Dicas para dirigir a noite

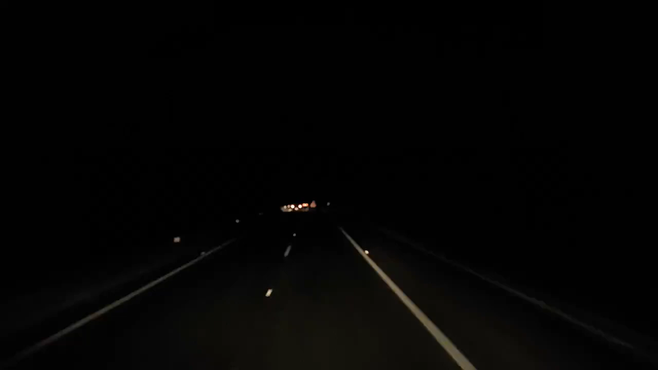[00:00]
E aí, galera, bom dia. São 5 horas da manhã do dia de dia 11 do 7 de 2015, sábado de manhã, né? Um dia bonito. Olha lá Pirassununga, lá no finalzinho, se vocês olharem, ver essas luzinhas lá, vocês vão ver, ó. Porto Ferreira, Pirassununga. Estamos seguindo para Tocantins, Palma. De madrugadinha aí, eu gosto de cedo, eu durmo cedo, né?